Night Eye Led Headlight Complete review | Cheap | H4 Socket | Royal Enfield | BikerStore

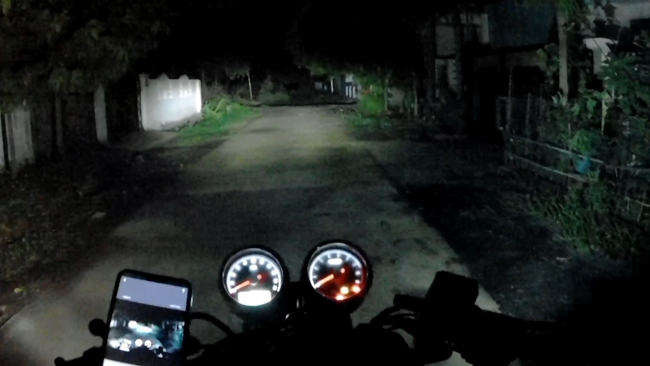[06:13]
अभी ये डिम पे चल रही है, लोअर बीम पे चल रही है, ये मारी मैंने हाई बीम। ऊपर आप पेड़ के पास देख सकते हैं, पेड़ में अभी लाइट बंद, ये हाई बीम है इसकी। बहुत ही ऑसम परफॉर्मेंस है इसका। अब आपको थोड़ा 360 व्यू दिखा देता हूँ।